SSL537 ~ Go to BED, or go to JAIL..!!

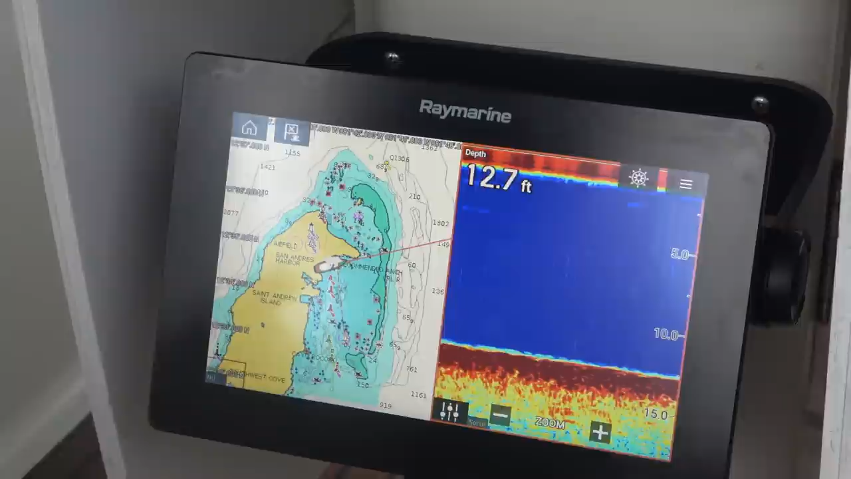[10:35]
On screen: depth 12.7 ft
there's two different forms of display that we can use with that transducer so that's cool but it
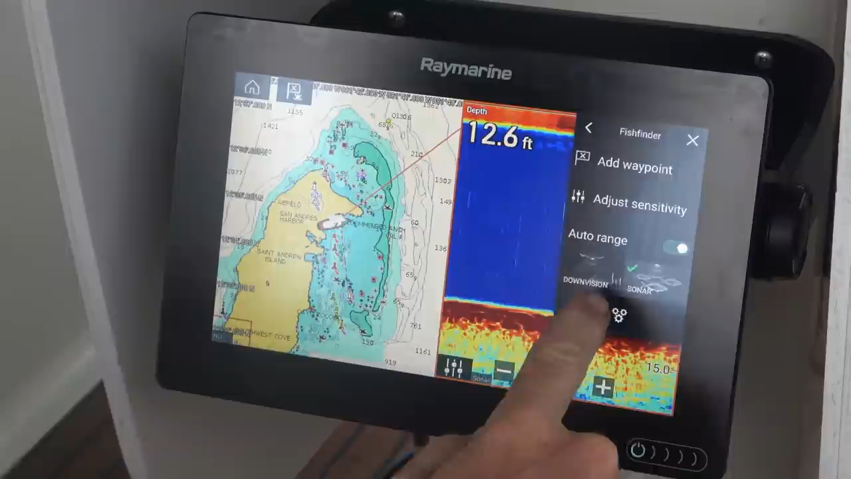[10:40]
On screen: depth 12.6 ft
is all working perfectly you can see we've got it set on auto range you can adjust the sensitivity
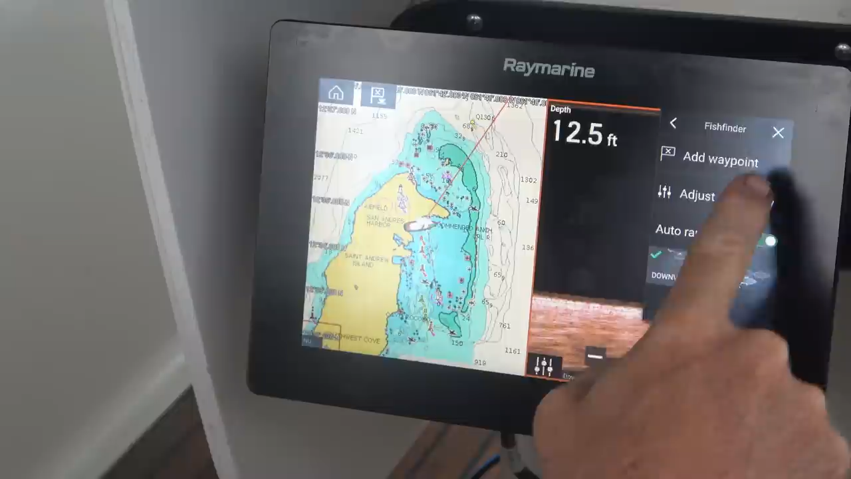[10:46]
On screen: depth 12.5 ft
anything that you need there and you can also zoom in on the bottom so right now we're at
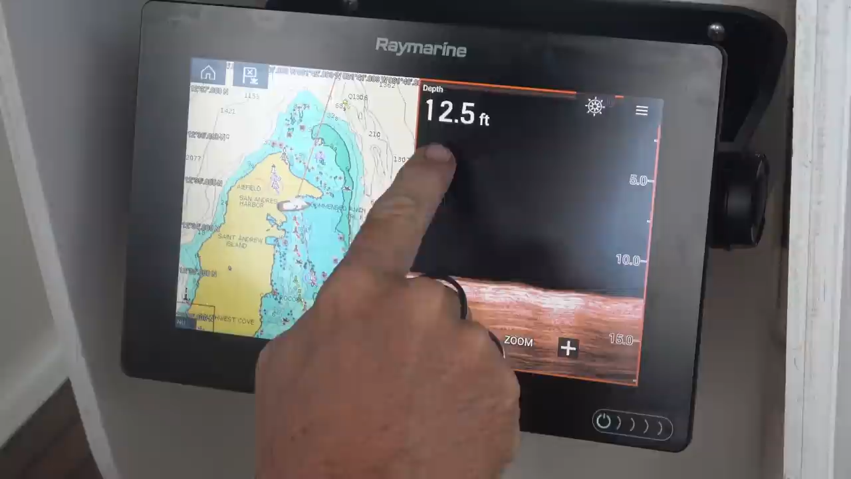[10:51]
On screen: depth 12.5 ft
12.5 feet you can see that if we hit zoom it brings in a closer
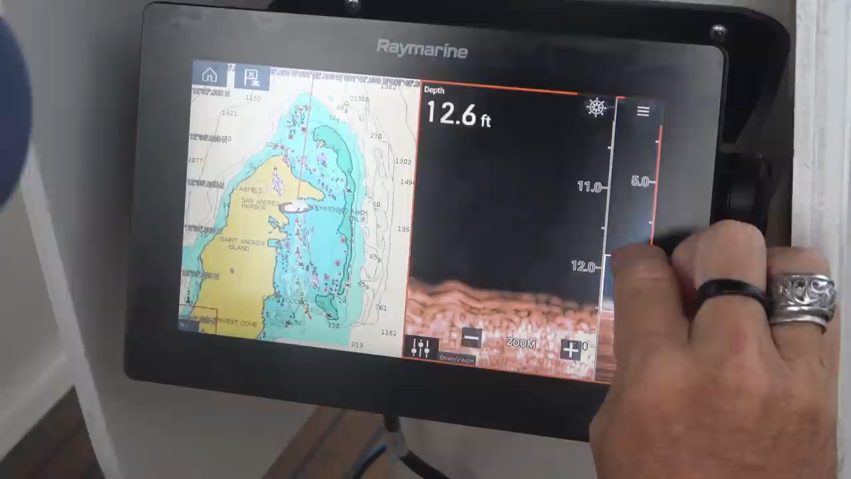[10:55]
On screen: depth 12.6 ft
resolution of the bottom so you can actually see individual things on the bottom whether it's twigs grass fish
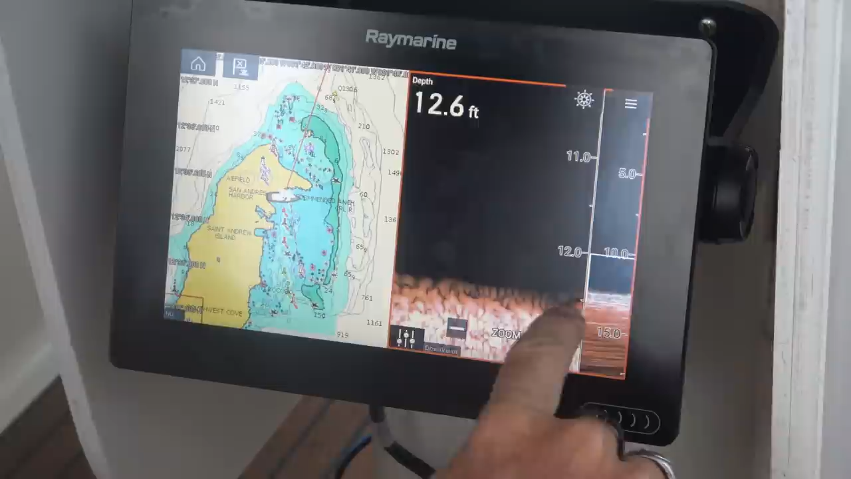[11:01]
On screen: depth 12.6 ft
anything that happens to be there you'll be able to see it indicated on this display